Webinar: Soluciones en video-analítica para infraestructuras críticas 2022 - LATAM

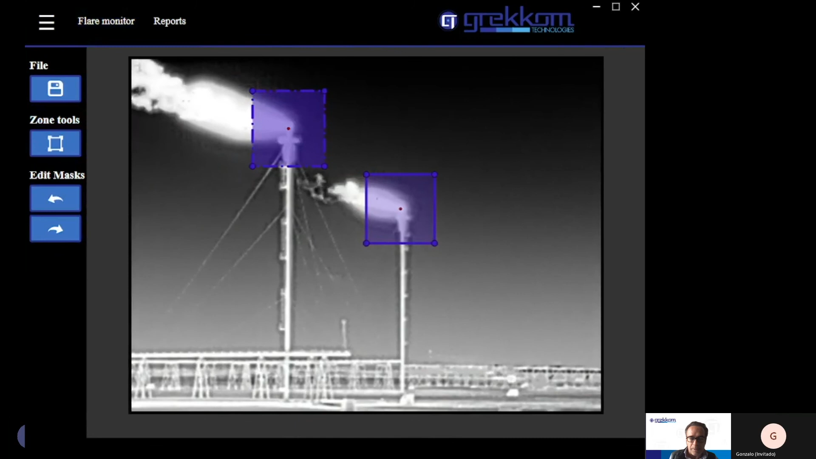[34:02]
Y si veis aquí abajo, en cada una de las pantallas, pues te dice el estado en el cual están las llamas. O sea, en este caso, esto es un gasoducto, ¿vale? Y aquí tenemos, pues bueno, que es que efectivamente la antorcha número 1 y la torcha número 2 están encendidas, la 3 y la 4 están encendidas y aquí en este caso, pues estamos detectando que está emitiendo gas a la atmósfera, pero que no lo está incinerando.
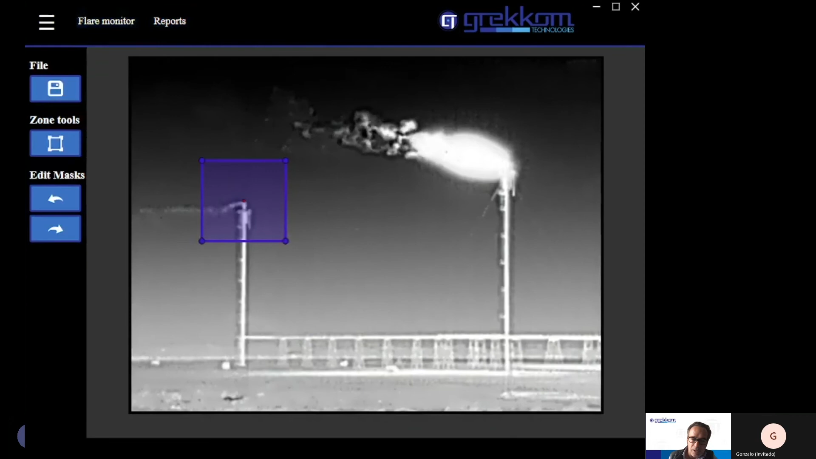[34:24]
Entonces, también lo clasificamos como el venting.
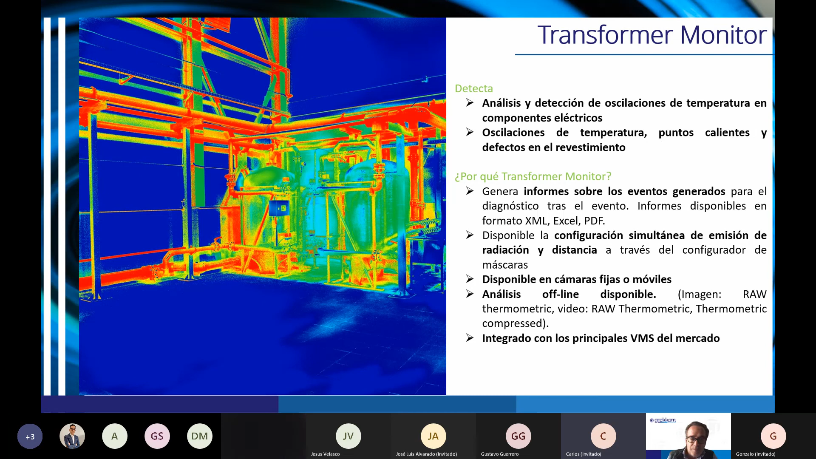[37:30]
lo que hacemos es detectar ese componente que está fallando para que proceda a su cambio, a su reparación, antes de que pueda causar daños mayores. Estos serían algunos casos de éxito con los cuales, pues bueno, hemos trabajado.